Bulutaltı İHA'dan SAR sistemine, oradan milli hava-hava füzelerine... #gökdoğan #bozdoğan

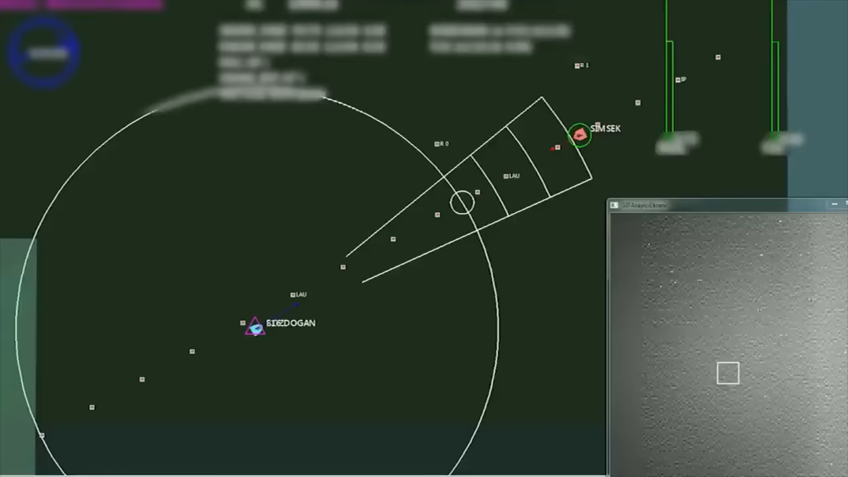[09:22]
harbe karşı da dayanıklı bir yapıya sahip. Ses hızının 3 katı sürata çıkabiliyor yani
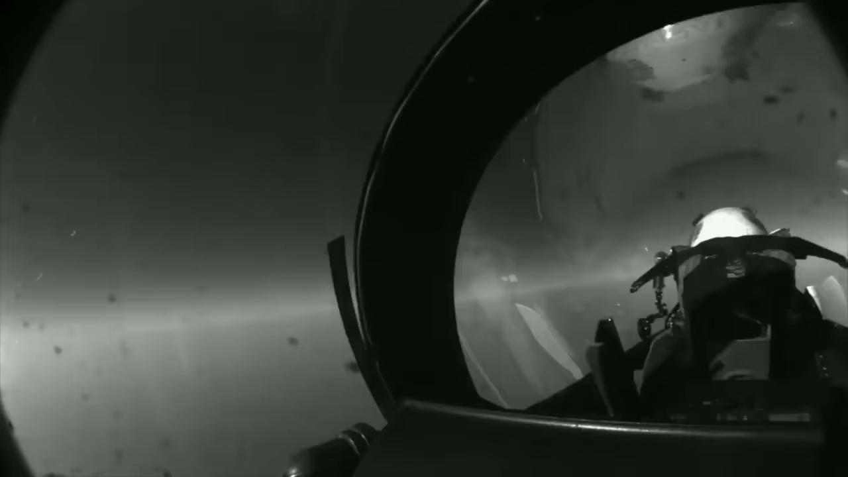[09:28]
yaklaşık saatte 3600 km'nin üzerinde bir hızla uçuyor. Açıklanan menzili ise yaklaşık 25 km.
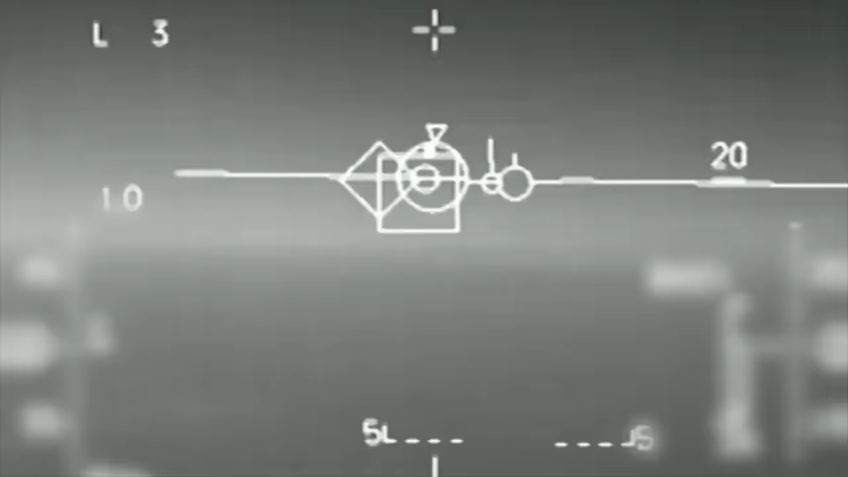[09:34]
Füze vektör kontrolü sayesinde yüksek manevra yeteneğine sahip,
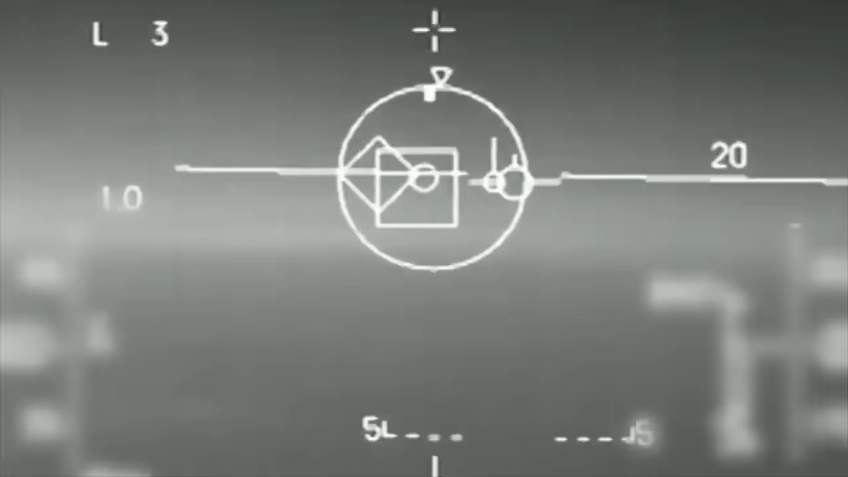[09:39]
yüksek çözünürlüklü görüntüleyici kızılötesi IIR arayıcı